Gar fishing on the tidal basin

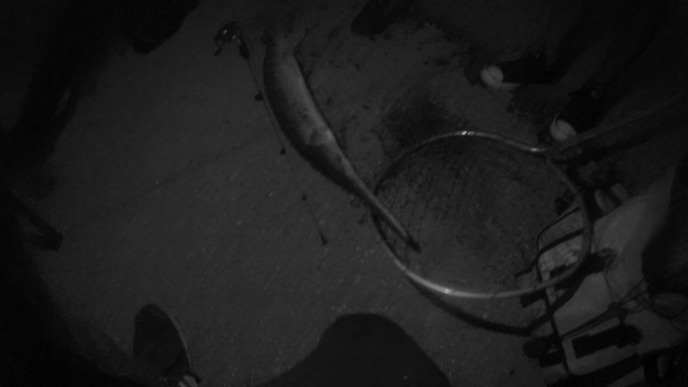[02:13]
Dude, I was like, I could feel him chewing on that joint. Damn.
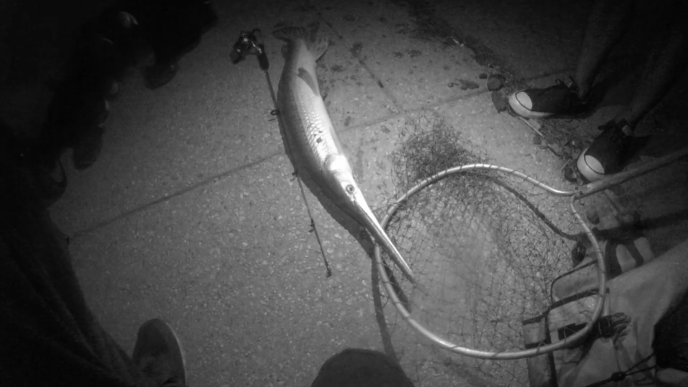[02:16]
That was epic of shit, yo. Dude, that's a pretty big gar. Spot it?
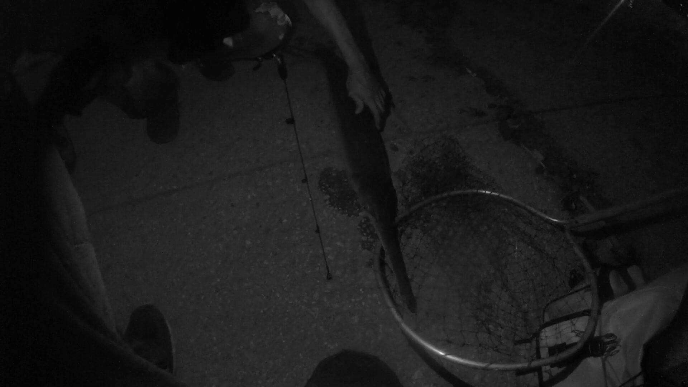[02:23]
Oh dude, he swallowed that joint. Oh fuck. I got wire cutters. You need them. That's why I could. You wanna cut it? Yeah, that's so cool.